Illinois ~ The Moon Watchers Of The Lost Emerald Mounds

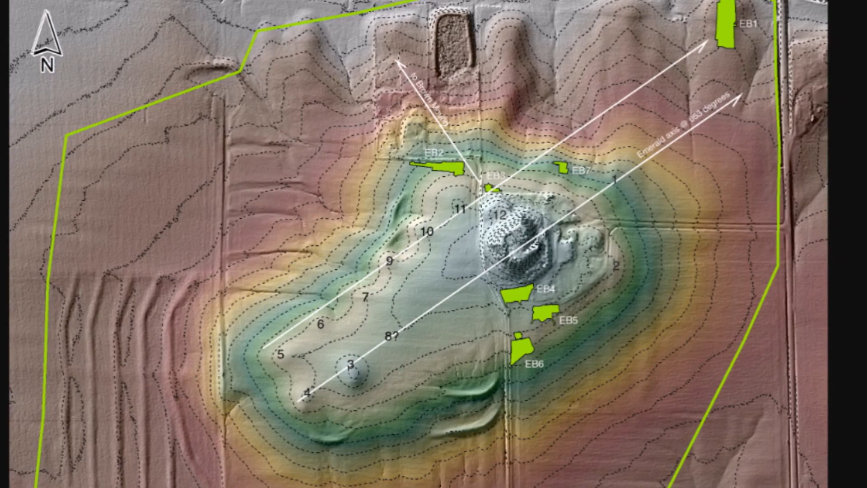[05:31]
his videos but here you can tell by the way the lines are facing here is the newark earth group in ohio just kind of facing that